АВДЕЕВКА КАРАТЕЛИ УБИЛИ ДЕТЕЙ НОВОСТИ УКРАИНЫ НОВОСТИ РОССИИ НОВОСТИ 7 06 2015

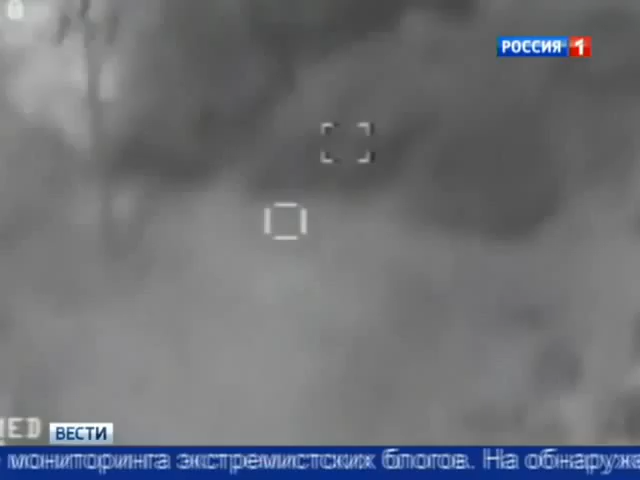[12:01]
В итоге на ее обнаружение и уничтожение американским самолетам понадобилось меньше суток.